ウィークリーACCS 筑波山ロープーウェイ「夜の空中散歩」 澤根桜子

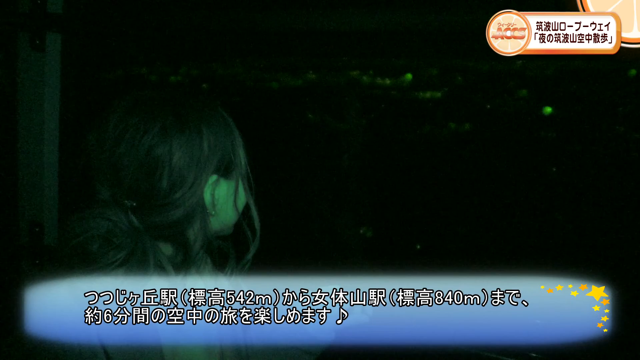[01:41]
夜空の下、暗闇の中を進むロープウェイ車内からも夜景を見ることができます